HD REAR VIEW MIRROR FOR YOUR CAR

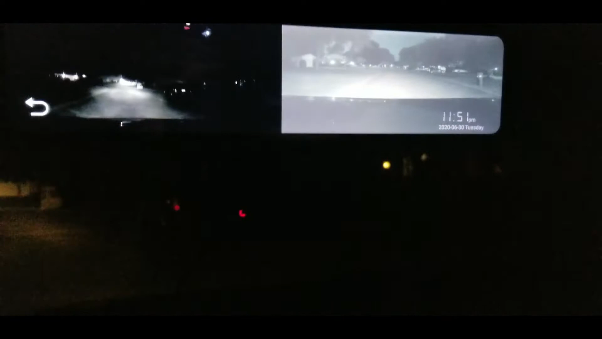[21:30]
as you can see my i have it in night vision so this is night vision mode it's kind of i gotta i think i adjust it because it's a little bright but it's it's actually really good for uh the freeway and all that it changes with uh the light you get uh it's actually worse on the video than it is in real life it's not as uh white but um i have this one i gotta turn this brightness down i